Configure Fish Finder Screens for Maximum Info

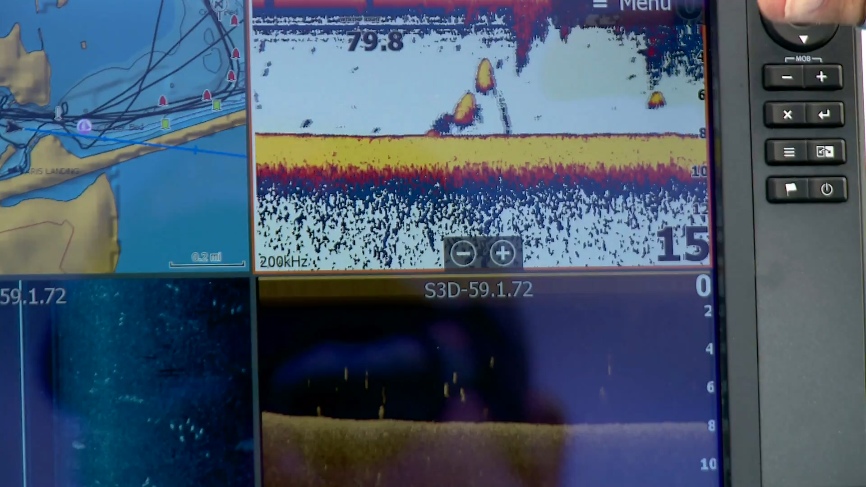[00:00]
You know with your electronics there's so much that you can do and so much that you can know and I set it up with four windows and the reason I like four windows is it shows me where I am in the
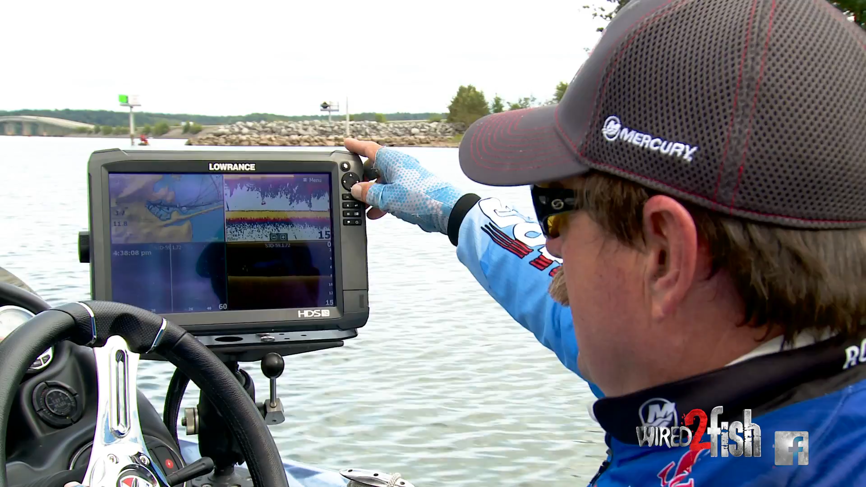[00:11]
lake so I can I'm on the wrong let's go right here I can zoom in and if I see something I like on the screen I can punch waypoint and go right back to it so I got a map of the lake then I have my sonar now my sonar is what I'm used to that's what I've used my whole entire life out there fishing so I'm very used to this screen this is downscan so it's the same image except with new technology and what it does is when you go across the school of shad it
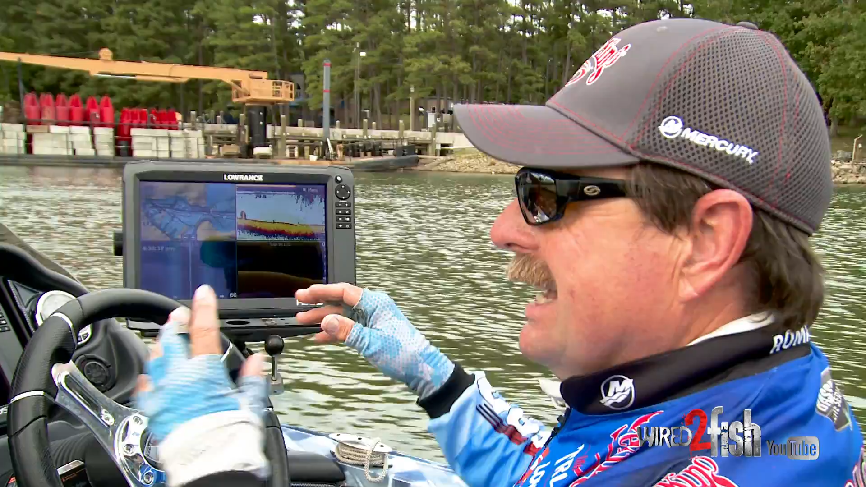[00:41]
breaks them up into individual fish where I go across the school of shad on this it'll look a lot like this this is prop wash I'm following behind another boat so that's prop wash but it'll be a wad of this yellow you know yellow red well here it'll show it to me go oh that's a whole bunch of little bait fish so you'll see that and so I'm comparing these two and then I've got structure scan that picks up anything outside so whether it's you know way out like I'm on a 60 foot scale
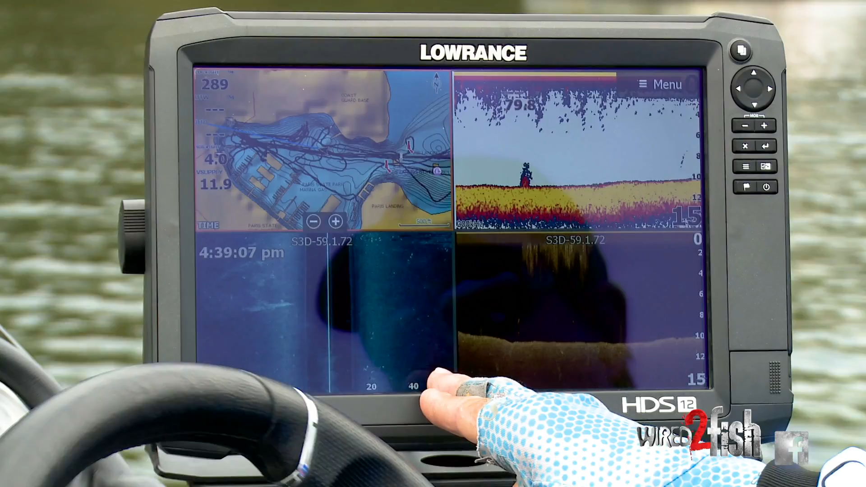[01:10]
right now and you can see some of the the fish right here those carp you can see some some stuff right there
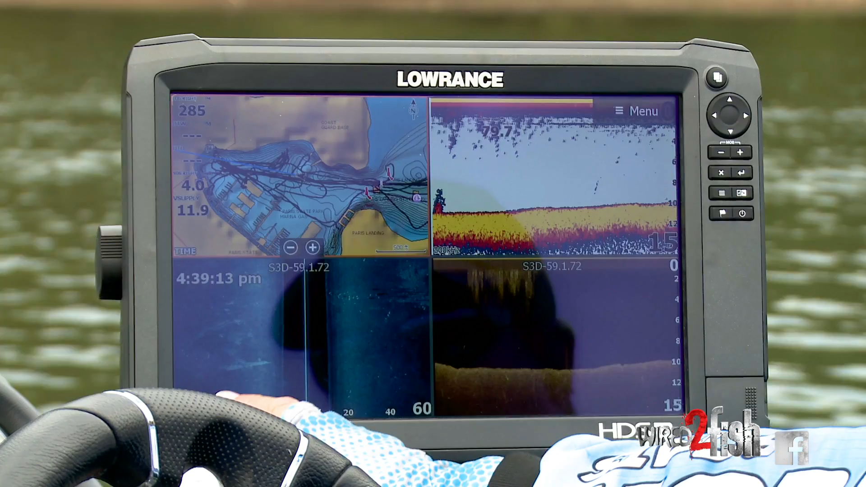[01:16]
that's that's probably something really minor on the bottom like a little bit harder because usually
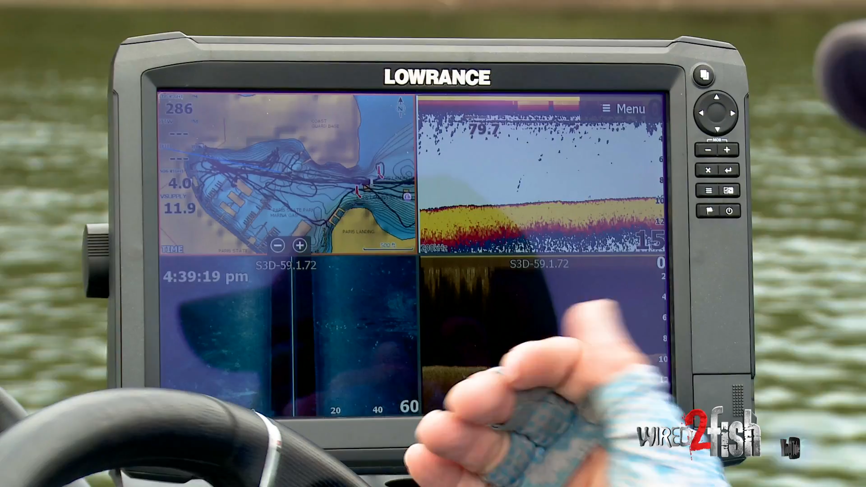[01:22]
harder structure comes in lighter colored so let's just go along here and see if we can find something as
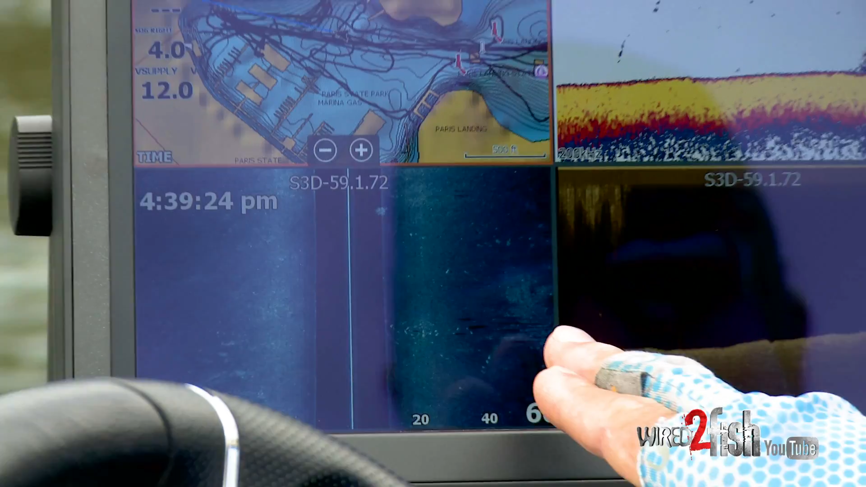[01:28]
we go along that I can really show you some cool stuff about structure scan but
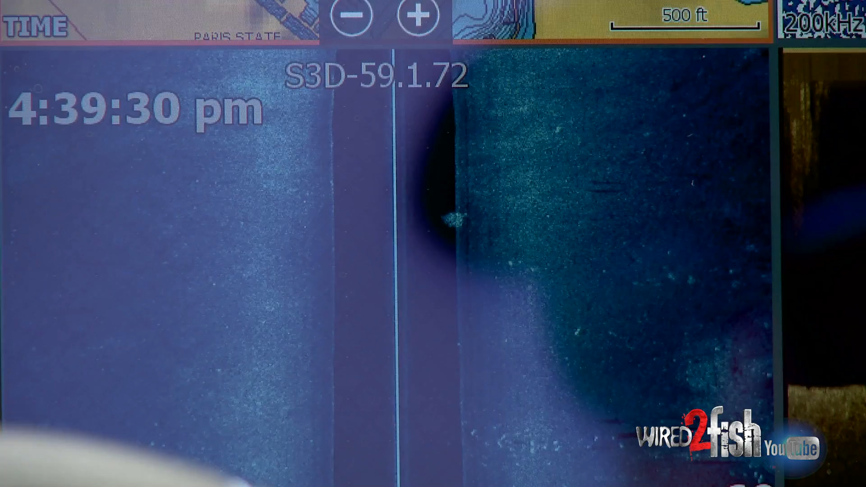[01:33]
remember the farther you zoom this out so if I went on 80 feet then it looks each piece of
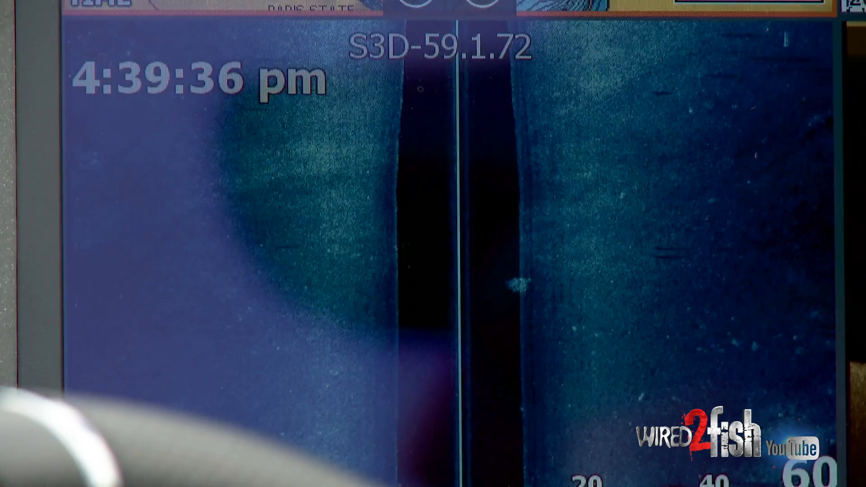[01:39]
structure looks smaller because it's on a bigger scale and so now you can see how it gets lighter you
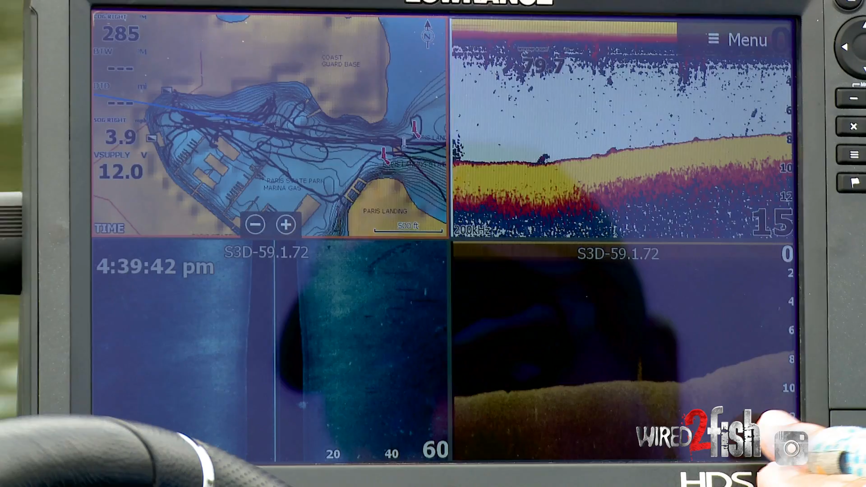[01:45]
can see I'm getting shallower that means I'm getting a little harder bottom shallower and it's getting lighter so that all fits
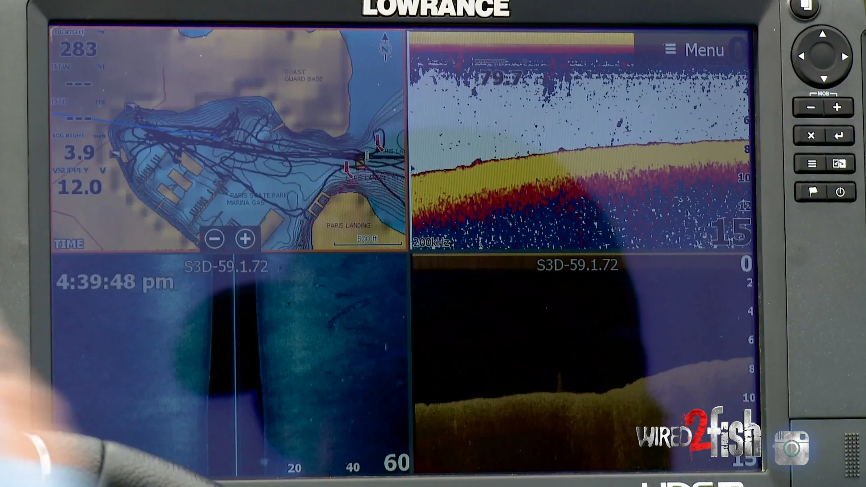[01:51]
perfectly together with structure scan and you'll see little things like right here is a it
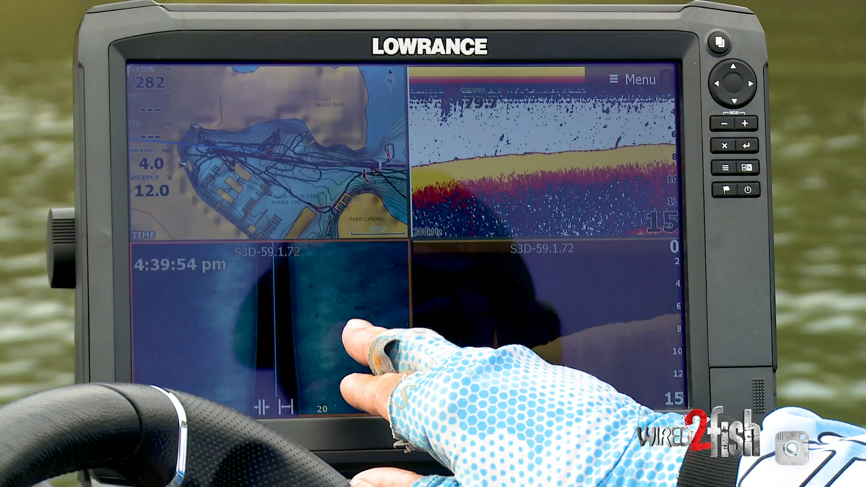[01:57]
looks like a little stump right there you see the little dark line behind it that is a shadow
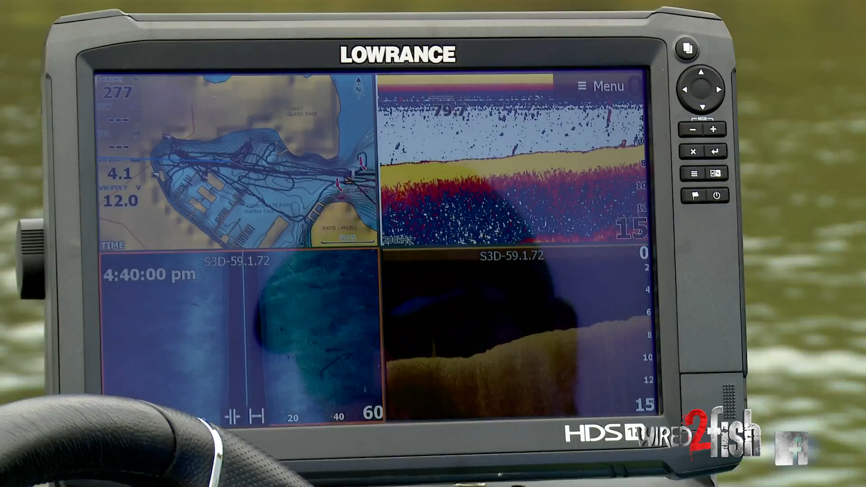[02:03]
so structure scan is like putting a flashlight out there when it hits a rock or a stump then it's gonna throw a
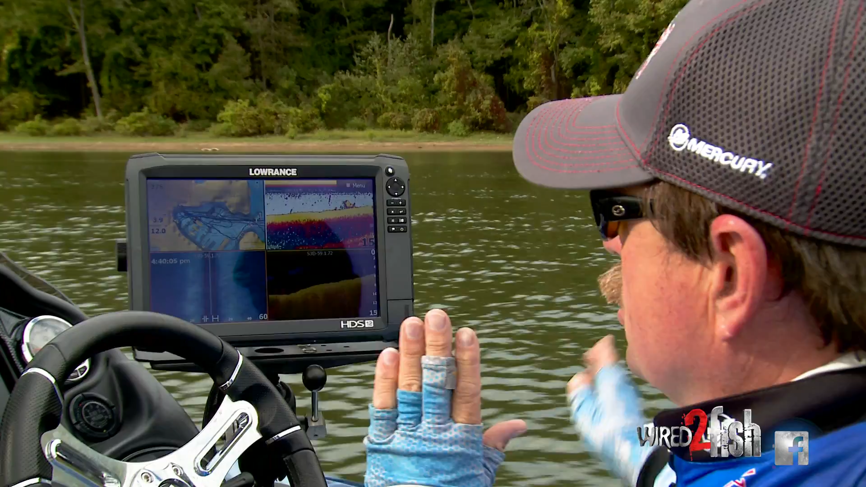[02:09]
shadow behind it here bait fish see all the little marks bait fish bait fish combined so I'm still going along here looking here's a log now this is what's cool you find a log like
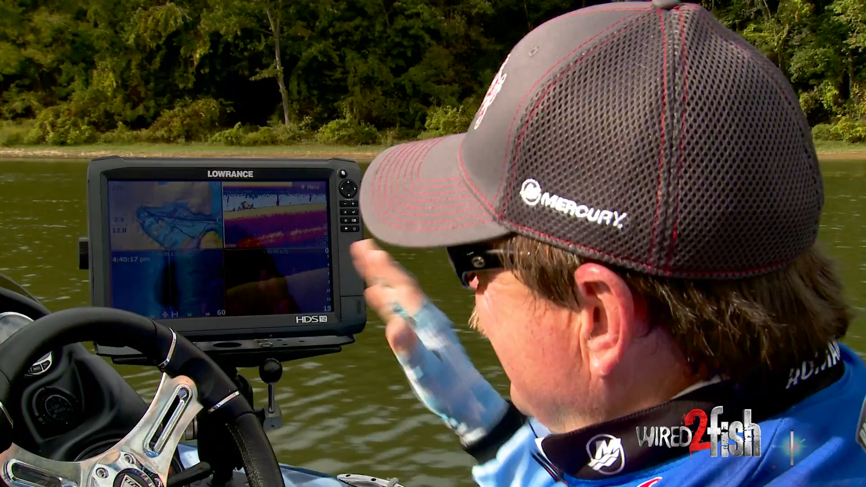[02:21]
that I can immediately give you the length of that log now I have to be perpendicular to it
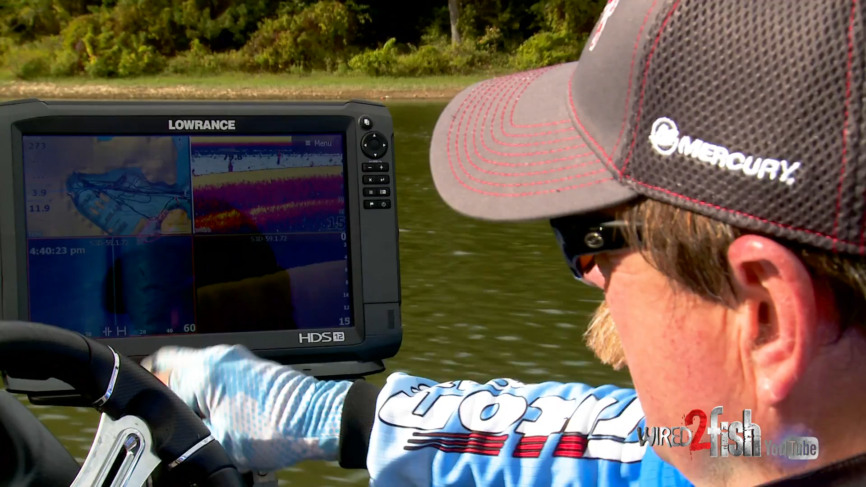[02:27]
because what I will do and let's see oh here we go this is even better here is a big
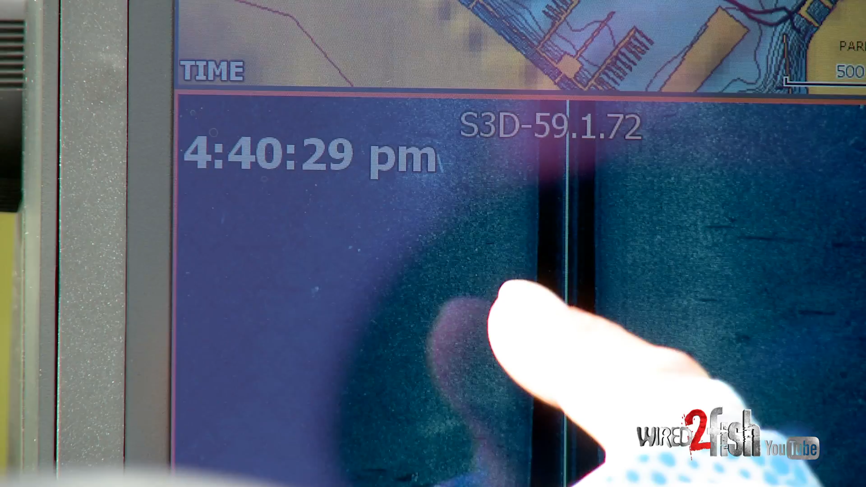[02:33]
concrete structure see it right here and I'll just stop so I can put my cursor on
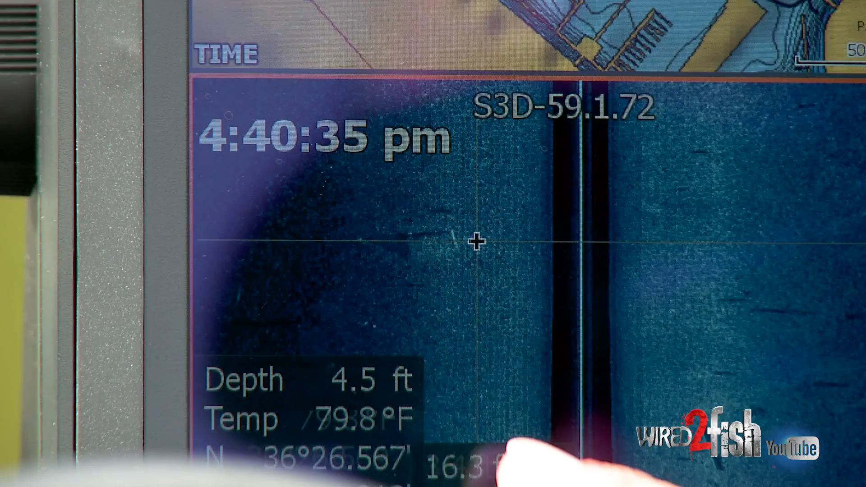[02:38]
On screen: depth 4.5 ft, water 79.8°F
that structure right on it I'm gonna zoom in twice so I put my structure my cursor right there